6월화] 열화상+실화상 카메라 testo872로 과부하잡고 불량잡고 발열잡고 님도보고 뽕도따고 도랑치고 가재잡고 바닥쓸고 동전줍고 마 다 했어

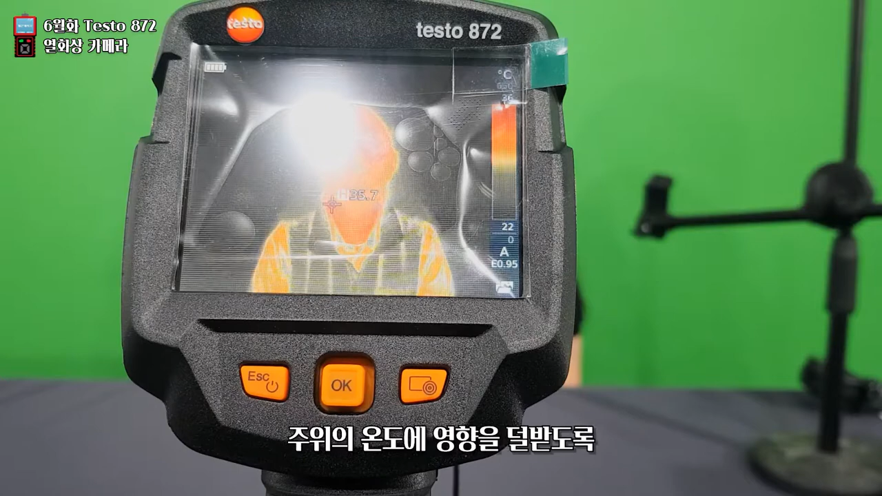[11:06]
주위의 온도에 영향을 가능한 덜 받도록 불을 꺼볼게요.
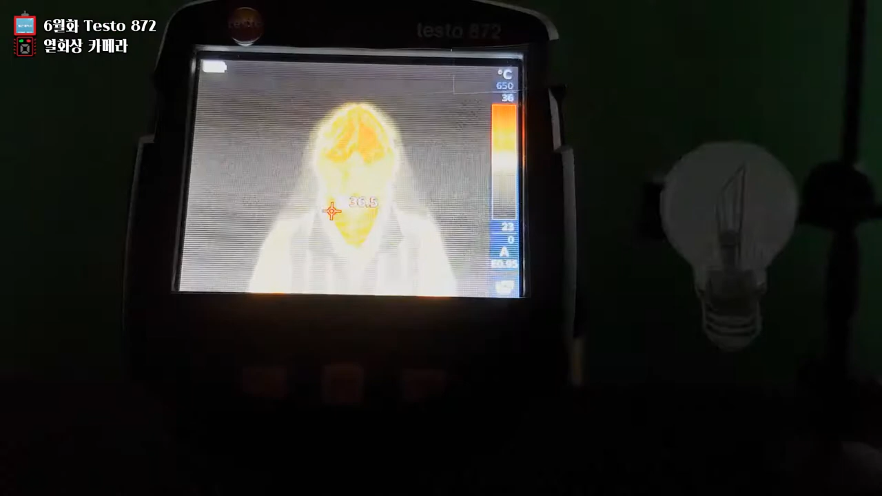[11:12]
자 방사율 95고요.
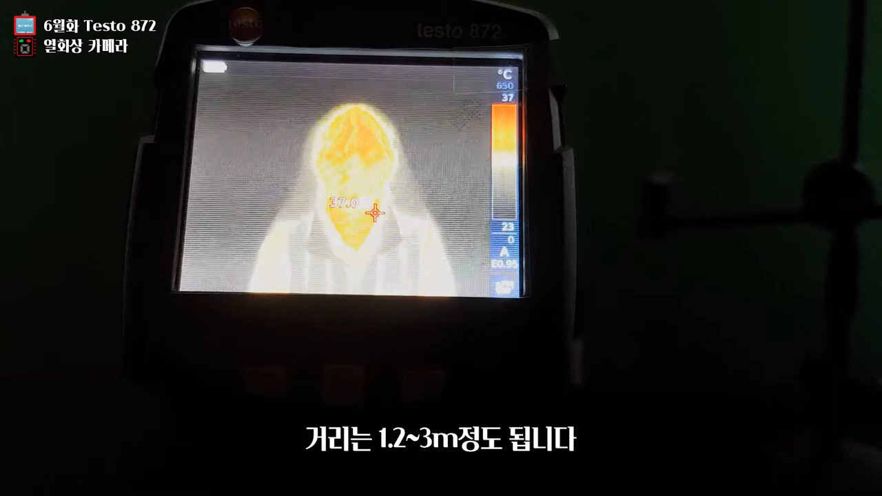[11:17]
On screen: scale top 37°C, scale bottom 23°C
거리는 1.23m 정도 됩니다. 지금 37.5도.. 아니 시키지도 않는 짓 하지마. 방금 입 벌리니까 온도가 확 올라가는 거 보셨죠? 다시 아 해보세요. 보통 내과 소아과 같은 데 가서 아이들 온도 젤 때 입에다가 온도계를 물려놓고 측정을 하고 그러지 않습니까?
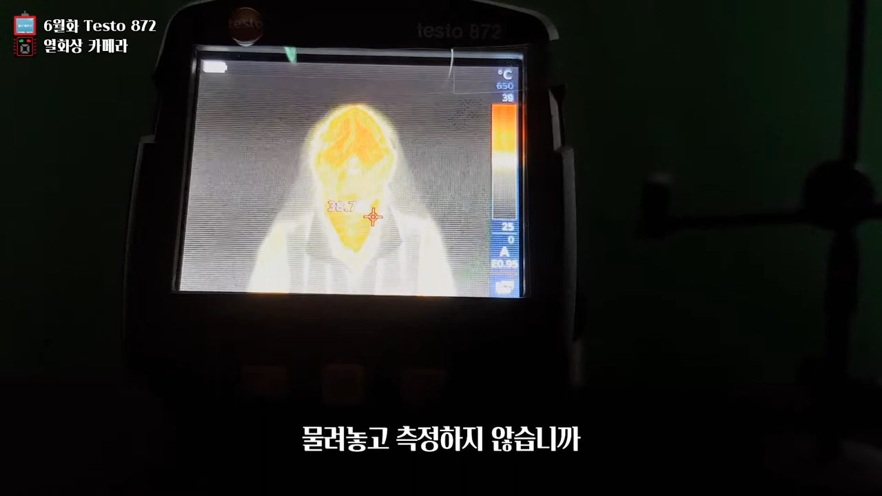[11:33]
사실 인체 온도 36.5도를 측정하기 위해서는 이렇게 입 안의 온도나 귀 속의 온도를 측정하시는 게 제일 정확해요.
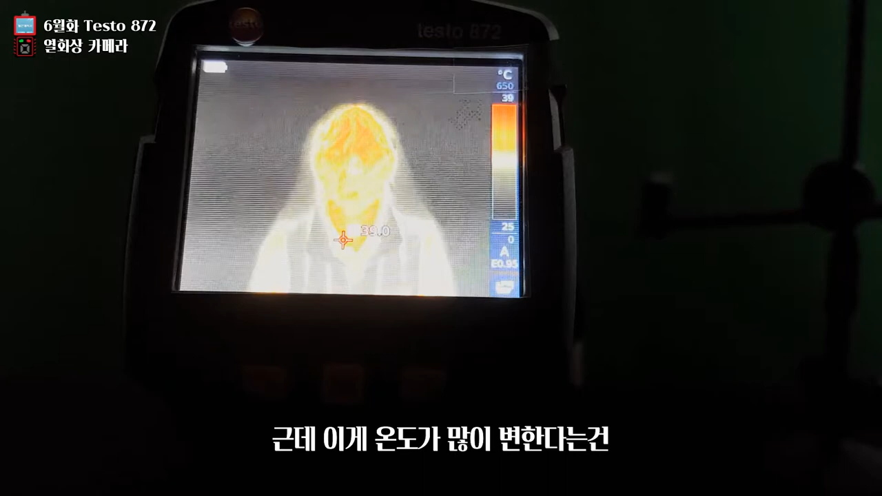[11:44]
On screen: scale bottom 25°C
근데 이렇게 온도가 많이 변한다는 거는 이 사람이 지금 코로나 라는 뜻은 아닙니다.
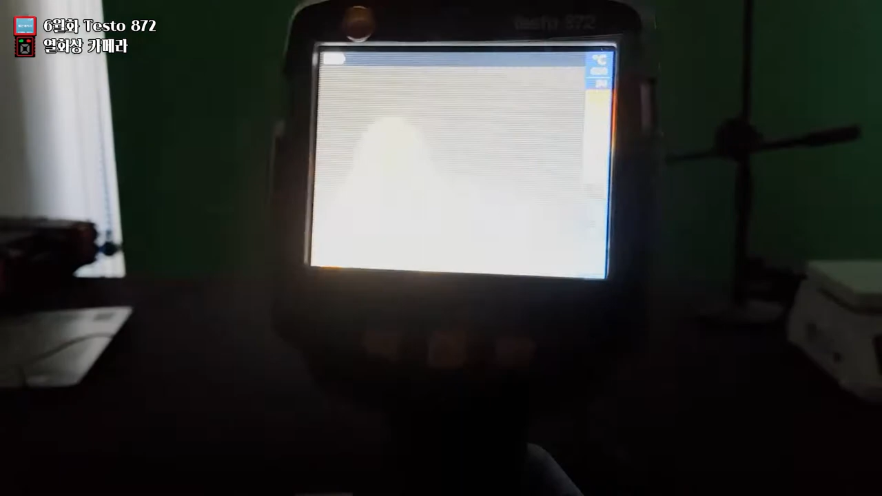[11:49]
좀만 멀리 해도 지금 또 35도로 바로 떨어지죠.
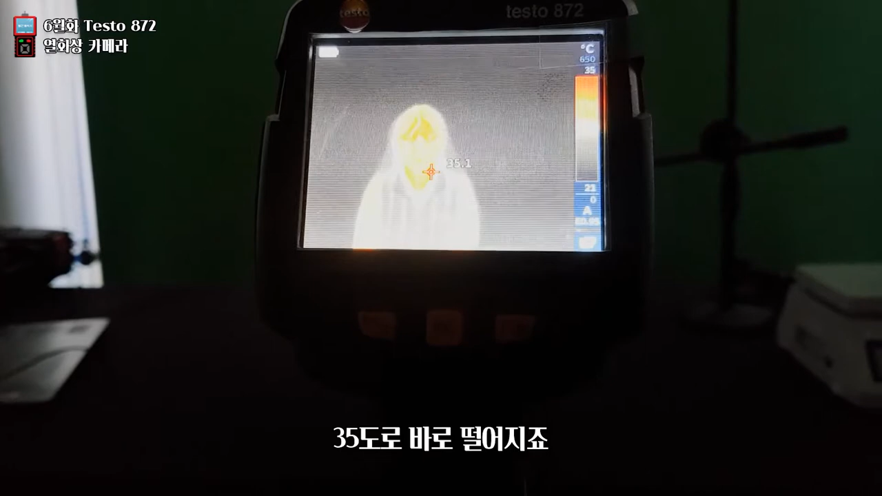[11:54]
이렇게 코로나를 대비해서 열화상
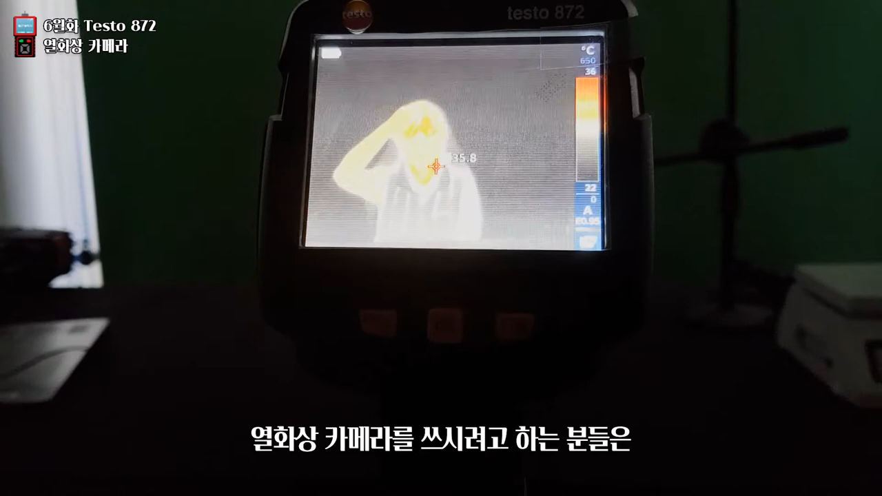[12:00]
카메라를 쓰시려고 하시는 분들은 이게 정상적으로 온도가 측정되는 거리 그 다음에 측정하기 좋은 시간을 발열 증상이 없는 분을 기준으로 해서 몇 번의 테스트를 한 다음에 이용을 하시는 게 좋아요.
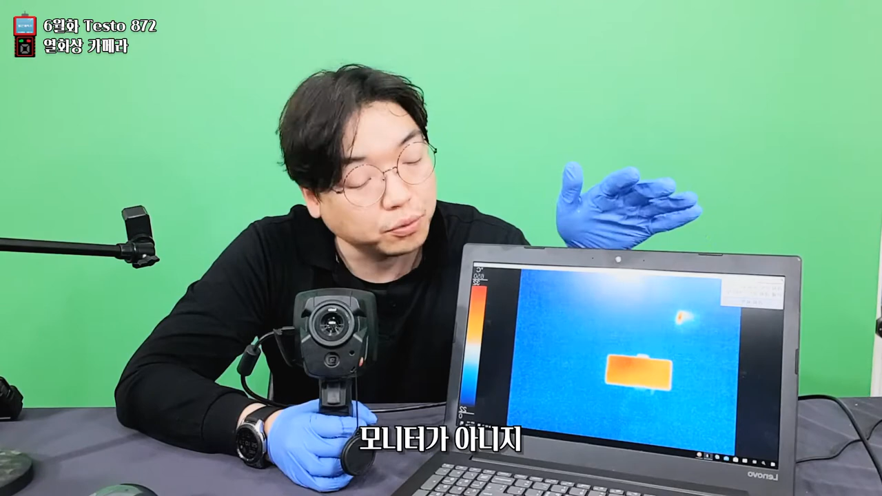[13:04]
모니터 간지 노트북에서 소리가 나는 별도의 프로그램을 제공하는 업체가 있는 걸로 알고 있습니다. 이거는 테스트 본사에서 나온 거가 아니기 때문에 그때그때마다 구매를 희망하는 구입처에 이런 경보 알람 프로그램이 있다던데 제공이 가능한지 체크를 해주셔야 돼요.